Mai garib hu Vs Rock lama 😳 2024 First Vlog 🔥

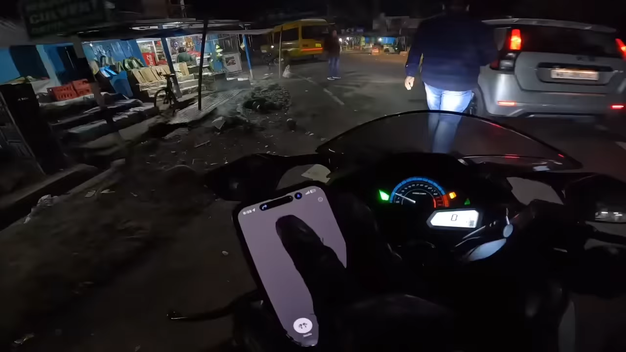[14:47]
हालो मैं पहुंच गया हूं डामडिम यह मोड पे खड़ा हूं और यहां से राइट वाला रास्ता दिखा रहा है